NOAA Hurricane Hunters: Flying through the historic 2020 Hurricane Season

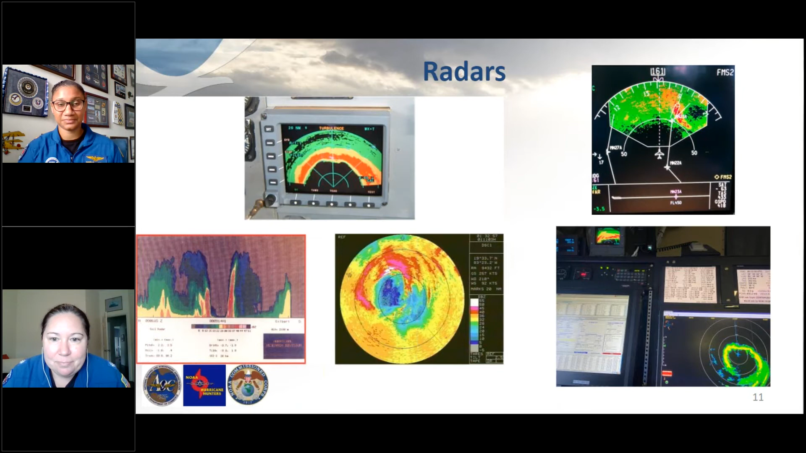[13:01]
But you could see on that nose radar that we had a very clear picture of the eye of the storm, where you see that little black hole off to the upper right. Next picture, or next slide, please. Oh, one too many. There we go. I wanted to show this slide so you guys can see the difference in the G4 track and the P3 track.